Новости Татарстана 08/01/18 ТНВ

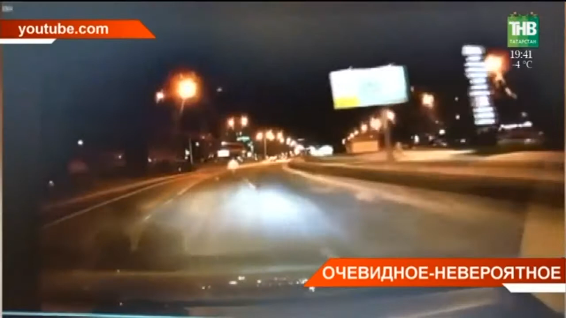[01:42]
Эту яркую вспышку в ночь на воскресенье увидели сотни татарстанцев. Явление попало и в объективы камер наблюдения.